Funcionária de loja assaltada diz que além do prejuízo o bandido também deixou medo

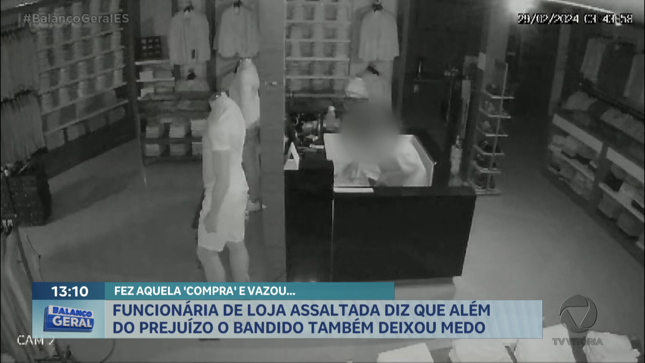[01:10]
que aparenta ser menor de idade, abre o caixa e pega dinheiro e um celular. Nesse momento, o alarme já estava tocando e, por isso, a pressa dele em sair do local. A funcionária estima um prejuízo grande. Sete mil reais de prejuízo por aí.